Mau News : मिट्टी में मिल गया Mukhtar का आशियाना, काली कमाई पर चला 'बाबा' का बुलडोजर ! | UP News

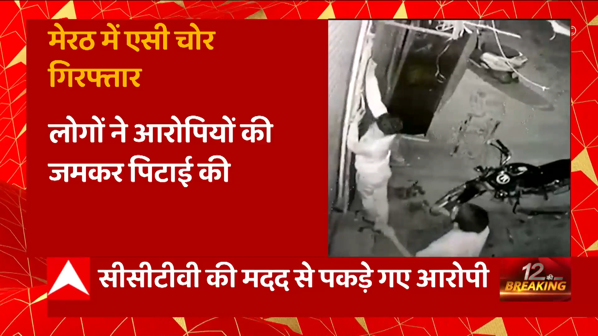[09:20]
कर रहे थे लेकिन नजर उसी दोरान इन पर पड़ गई और फिर ये पकड़े गए तो मेरट की तस्वीर है जहांपर एसी की चोरी कर रहे थे लेकिन सिस्टीवी की मदद से पकड़ लिए गए हैं लोगों ने आरोपियों की जम कर पिटाई �